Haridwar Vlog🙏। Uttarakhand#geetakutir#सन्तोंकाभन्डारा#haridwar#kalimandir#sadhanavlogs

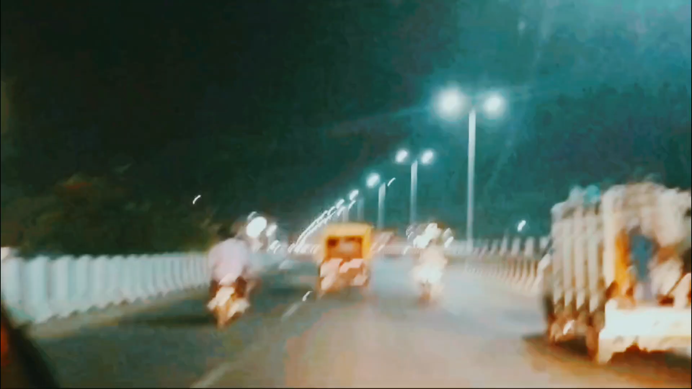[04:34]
यह लगभग रात के नौ बजे का समय हैं जब हम लोग काली माता मंदिर से वापिस आ रहे हैं काली माता जी के दर्शन करके तो आप लोग रास्ते का खुबसूरत नजारा देख सकते हैं
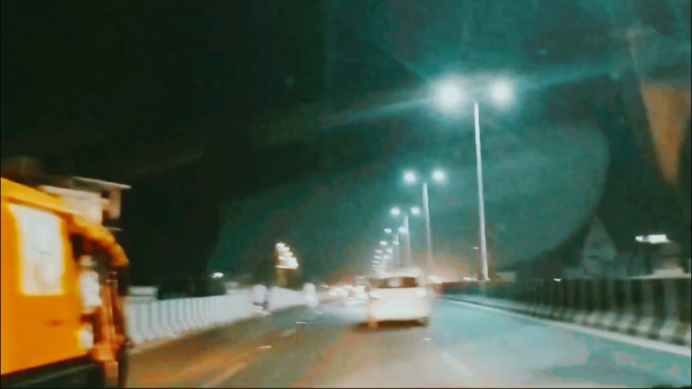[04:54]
यह हरी द्वार का खुबसूरत नजारा है आप सबसे मैं कहना चाहती हूँ कि वीडियो को लाइक, शेर, सब्सक्राइब जरू किजिएगा